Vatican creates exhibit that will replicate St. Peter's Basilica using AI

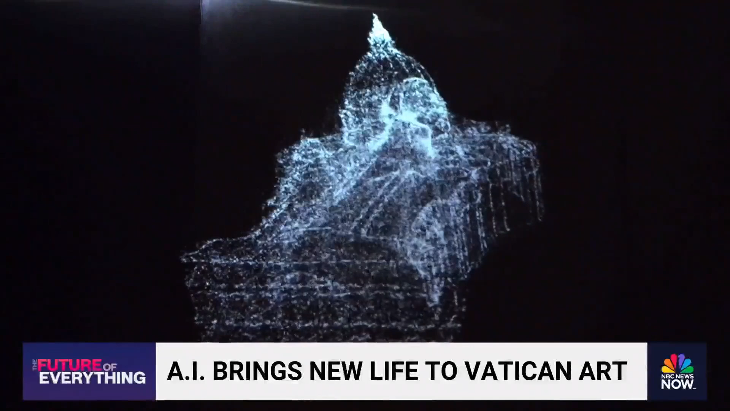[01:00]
Iconem took over 400,000 high-resolution images of St. Peter's Basilica from multiple angles.